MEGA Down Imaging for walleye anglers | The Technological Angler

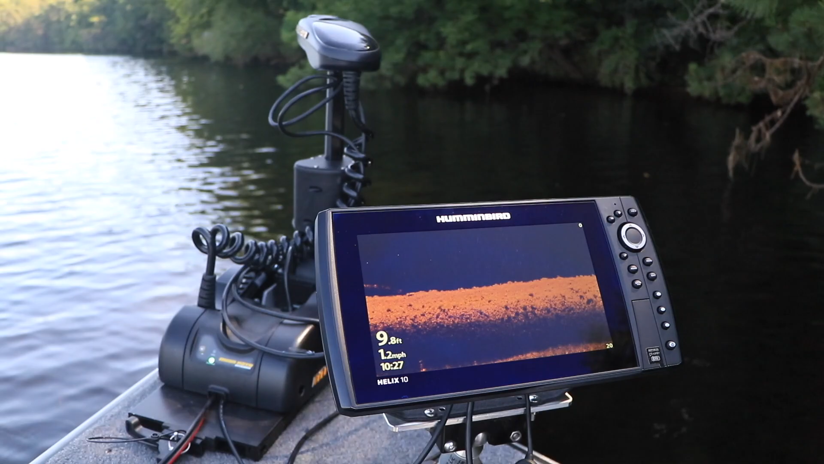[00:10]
On screen: depth 9.8 ft, speed 1.2 mph
With Mega Down Imaging and its best-in-class resolution and clarity, all of the sonar guesswork is eliminated when I'm hunting walleyes.
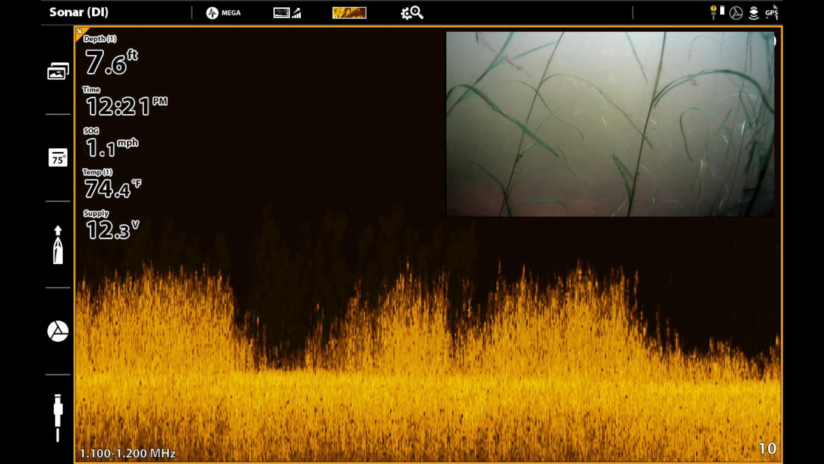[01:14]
On screen: depth 7.6 ft, water 74.4°F, speed 1.1 mph
Here's a great example of low-growing stringy weeds in Mega Down Imaging. Obviously not a lot to get excited about here. On the other hand, let's look at some cabbage with Mega Down Imaging.
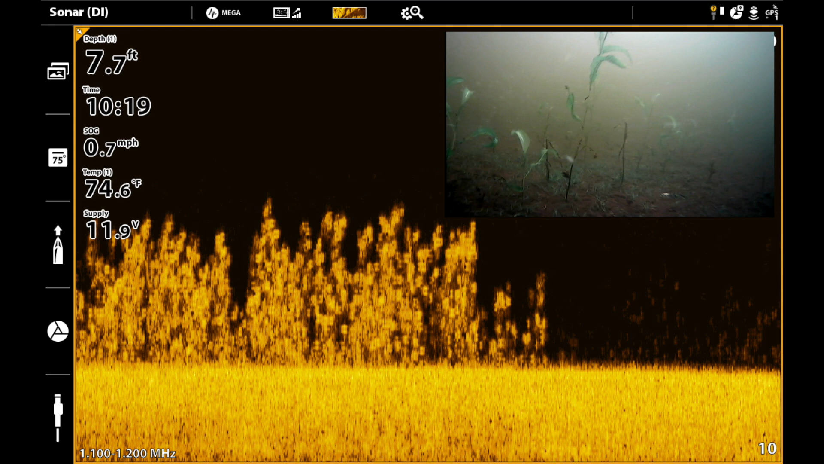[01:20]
On screen: depth 7.7 ft, water 74.6°F, speed 0.7 mph
The ultra-high resolution of Mega Down Imaging shows the stems as well as the leaves, making them easy to identify and target. My Minn Kota trolling motor with built-in Mega Down Imaging also provides a true chirp, dual-spectrum, 2D sonar element, which is fantastic when it's time to fish vertically.
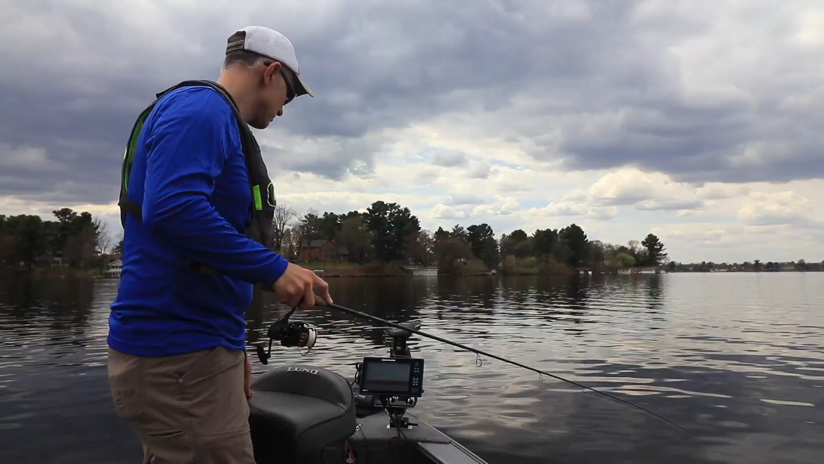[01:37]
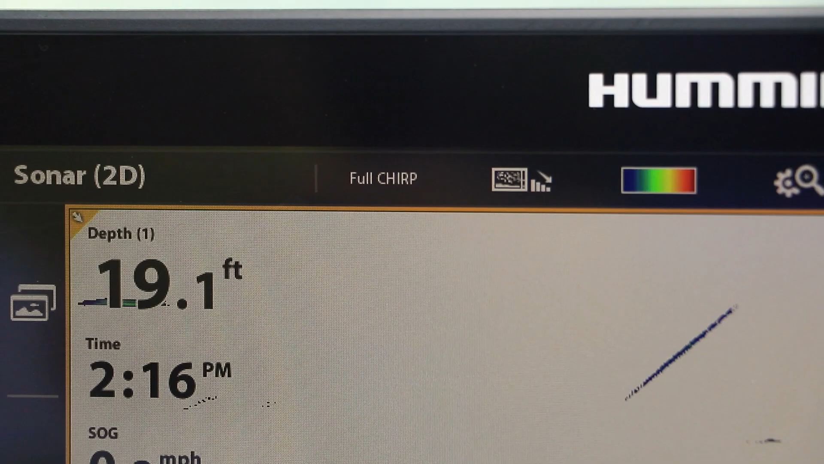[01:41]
On screen: depth 19.1 ft
When walleyes are in shallow water early or late in the season,
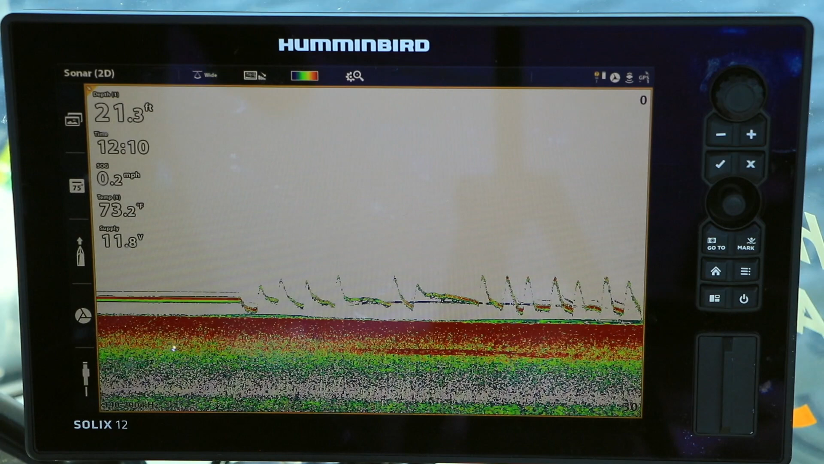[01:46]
On screen: depth 21.3 ft, water 73.2°F, speed 0.2 mph
choose the wide or full chirp spectrum to monitor the largest area beneath the boat.
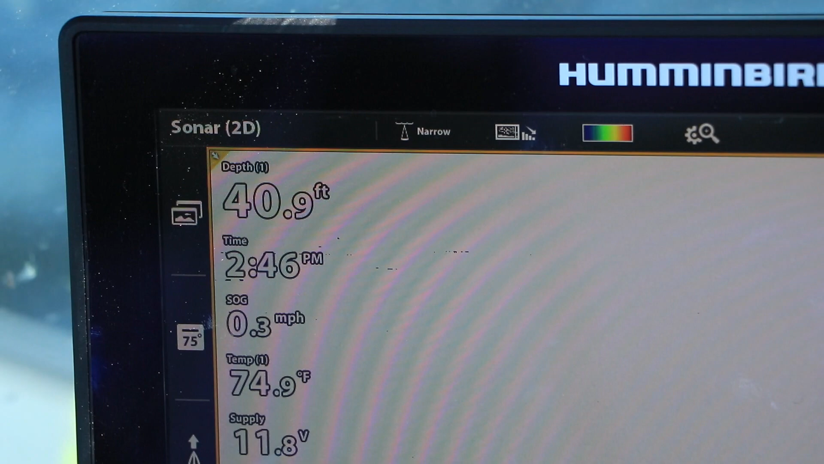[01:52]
On screen: depth 40.9 ft, water 74.9°F, speed 0.3 mph
In the middle of the summer, when the water is warm and the walleyes go deep, choose the narrow chirp spectrum to track your lure and to focus on fish that are nearby.
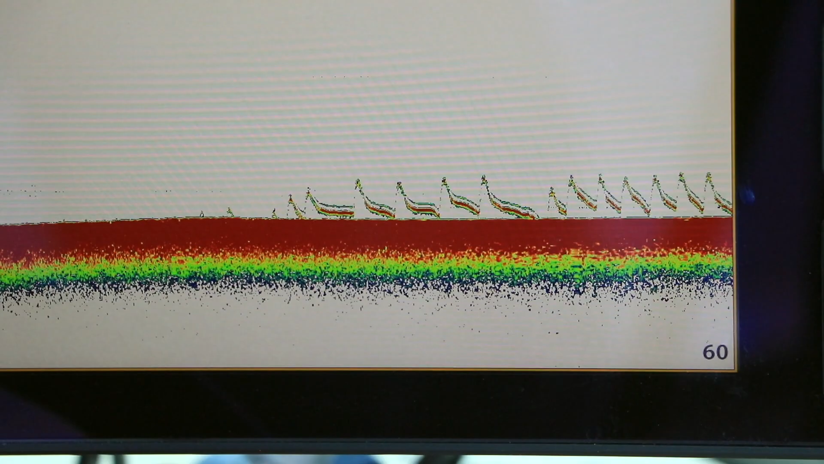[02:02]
Mega Down Imaging and dual-spectrum chirp 2D sonar,